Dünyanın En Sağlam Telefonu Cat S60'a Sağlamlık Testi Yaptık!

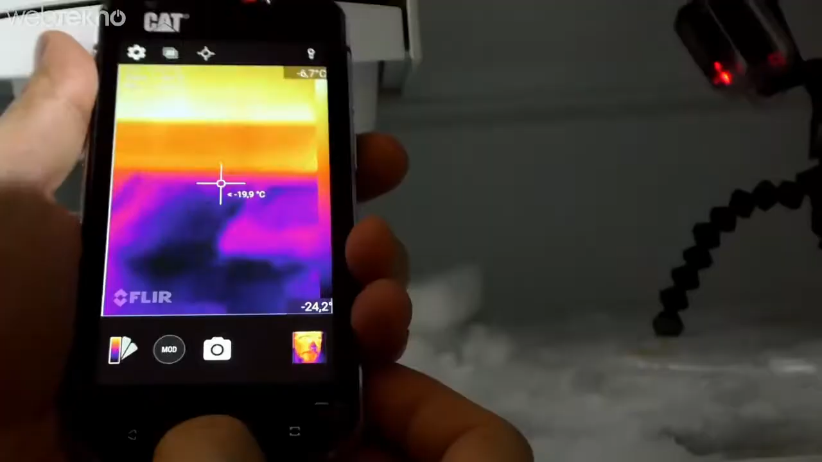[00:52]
On screen: spot -19.9°C
Biz CAT S60'ın termal kamerası sayesinde buzluğumuzun X20-X25 arasında olduğunu gördük.
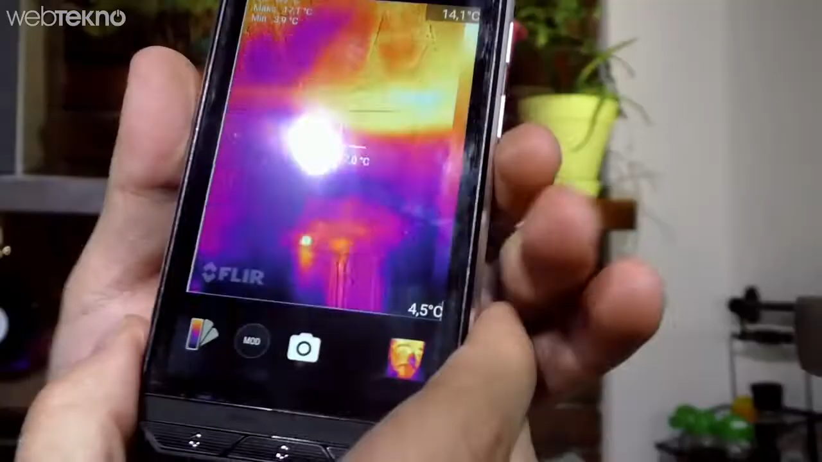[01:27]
On screen: scale bottom 4.5°C
Ama çalışmasında gördüğünüz gibi herhangi bir sorun yok. Termal kamerası bile cayır cayır çalışmaya devam ediyor.